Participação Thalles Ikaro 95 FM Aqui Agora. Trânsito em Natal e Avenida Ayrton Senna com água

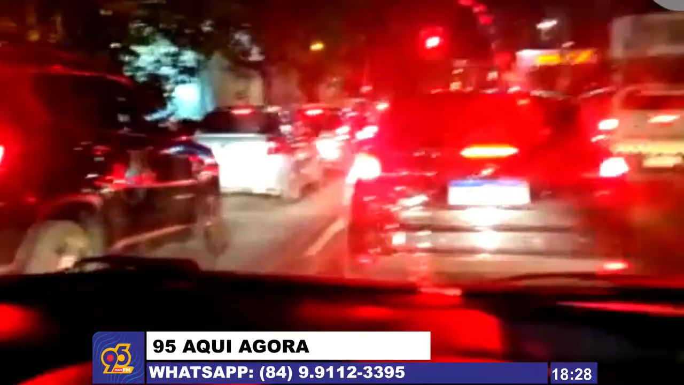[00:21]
boa noite pra você e que também o internauta que tá acompanhando pela o nosso canal no YouTube. Análise, só nesse momento eu tô passando aqui pela Prudente de Moraes, né? Eh a gente passou um pouco pela Nevaldo Rocha, o que que dá pra observar nesse exato momento é a desincronia dos sinais, né? Abre um, fecha outro, abre um, fecha outro. O trânsito aqui na Prudente eh a pista já secou, né? Tinha chovido há pouco, não tá com pista molhada, mas o motorista por conta dessa desincronização de sinal tá enfrentando lentidão, trânsito lento, mas tá fluindo.